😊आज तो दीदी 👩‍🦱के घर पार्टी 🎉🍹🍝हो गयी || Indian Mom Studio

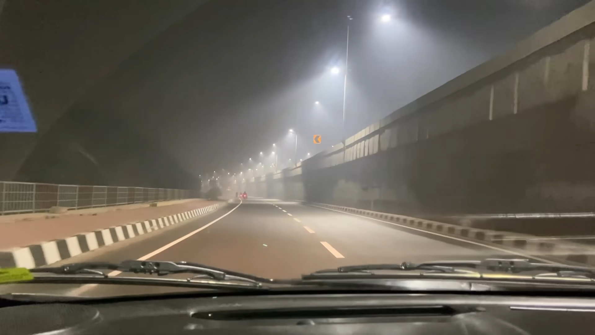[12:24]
इस नात के बज़रें 11.30 और हम लोग घीदी के घर से निकल चुके हैं सड़के